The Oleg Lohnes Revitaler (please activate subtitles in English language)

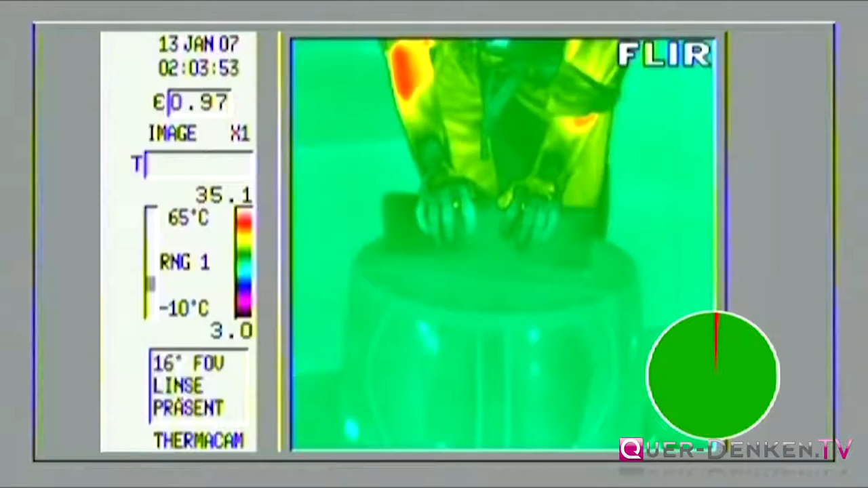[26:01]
Das heißt, sie machen eigentlich Gebäude überprüfen und so Wärmeverluste.
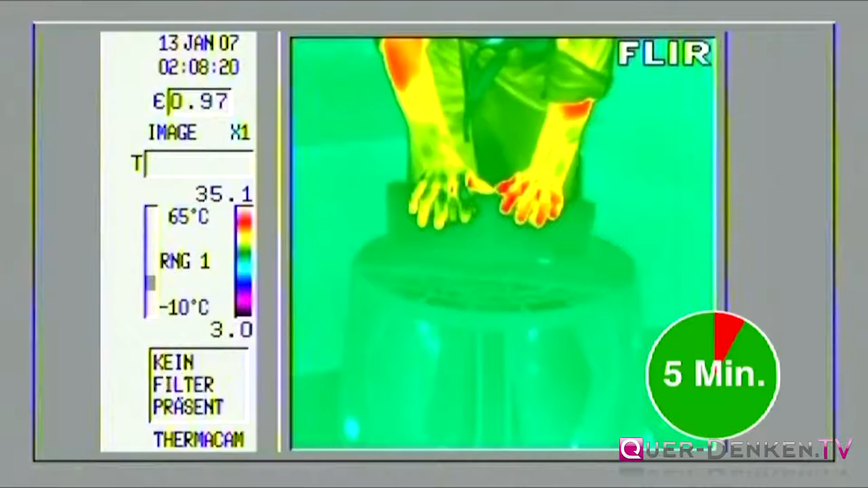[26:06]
Und da hat mir so eine Idee eingefallen, warum kann man nicht Menschen so auf dieser Art und Weise überprüfen mit Wärmebildkamera. Und tatsächlich wird Revitaler aufgestellt und haben geschaut,
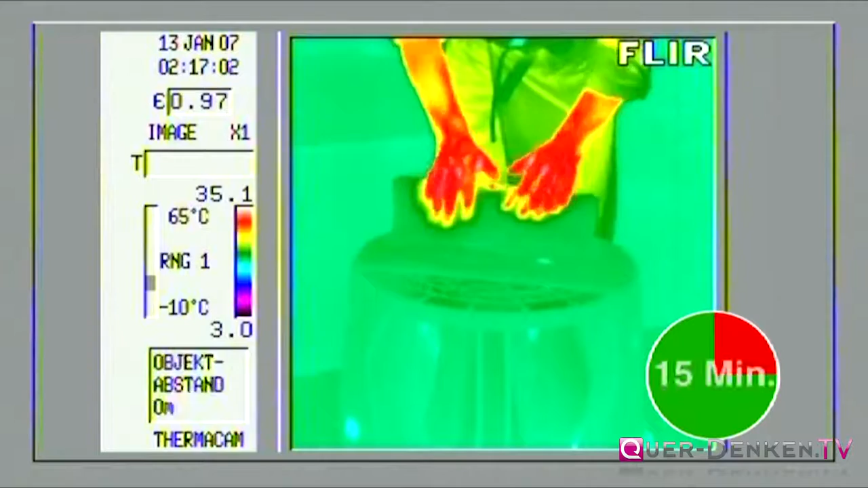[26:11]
wie schnell innerhalb von 10,
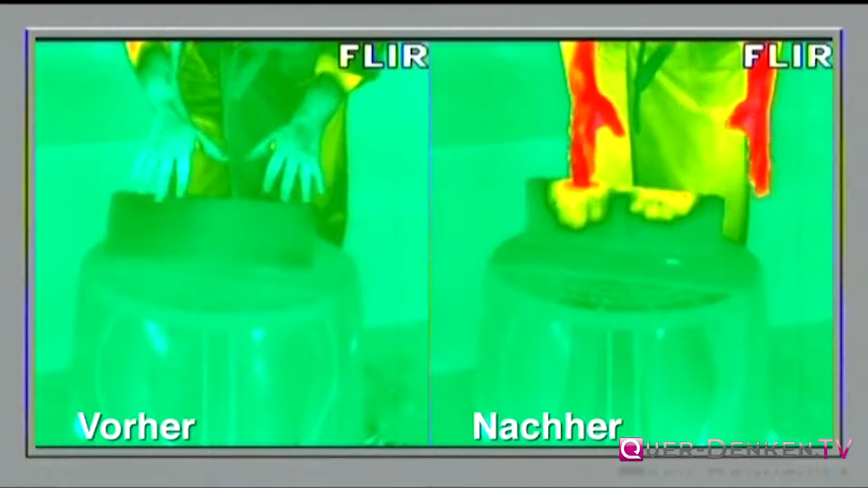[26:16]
15 Minuten sehr starke Durchblutung im Gesamtkörper aktiviert wurde.
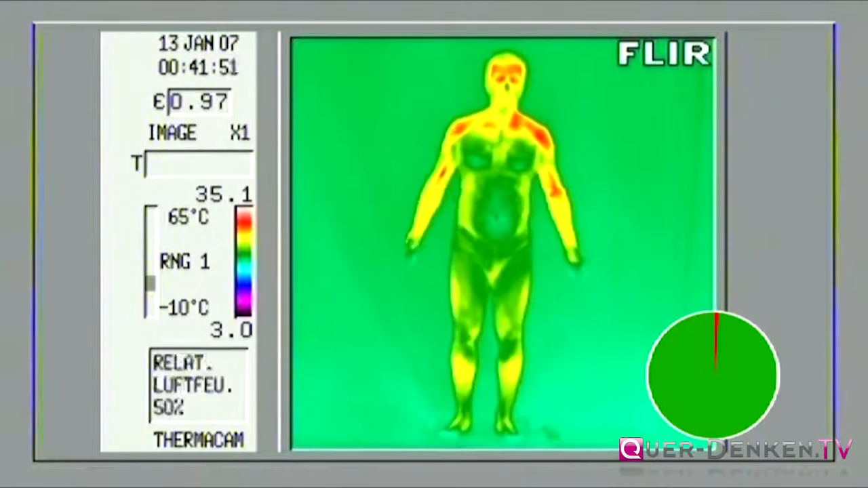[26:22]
Und was interessant passiert bei diesen Aufnahmen, was eigentlich bestätigt hat, was ich schon immer gesagt habe, sobald man mit Füßen draufstellt, als Beispiel, im Stehen oder im Sitzen, das spielt keine Rolle. Dann als erstes reagiert immer Kopf.
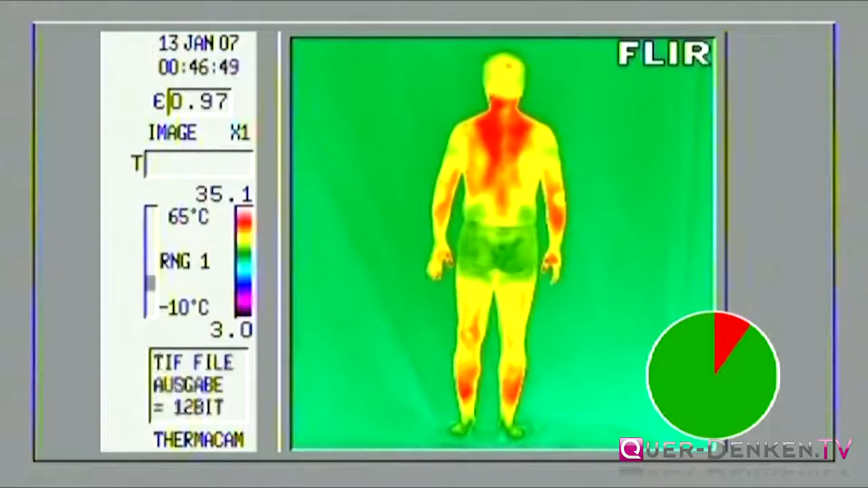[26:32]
Kopf wird erstmal sehr stark durchblutet. Und dann geht von Kopf zum Schultern nach unten zum Füßen. Auch wenn du mit den Füßen draufstehst. Genau, oder mit Händen oder so. Es spielt keine Rolle.